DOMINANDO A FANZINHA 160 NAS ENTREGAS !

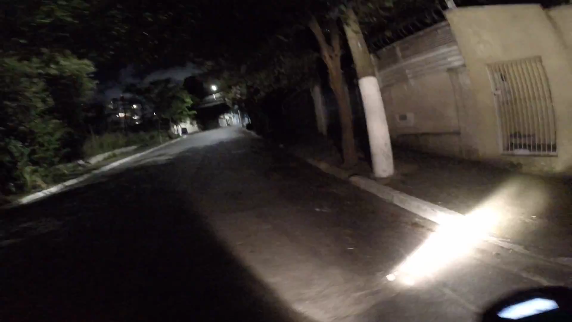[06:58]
Essa fanzoca aqui, rapaziada. Essa, mano, eu quero treinar as manobras, rapaz. Então, toma, mão cruzada. Ligou até o farol alto.
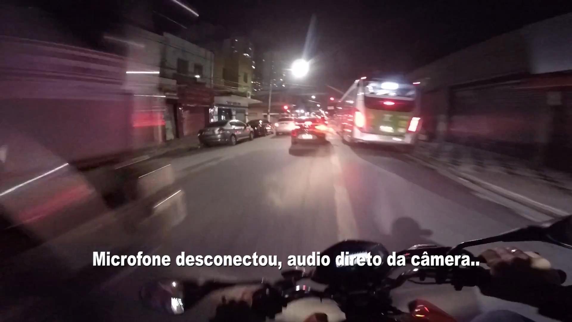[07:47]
Aqui ela vai direita. Passa no meio desse carro. Deixa a moto devagarzinho, ó. Deixa eu botar no chão. Ó, vai abrir. Já faz o gorrinho pra dar tempo do outro pra me abrir, entendeu?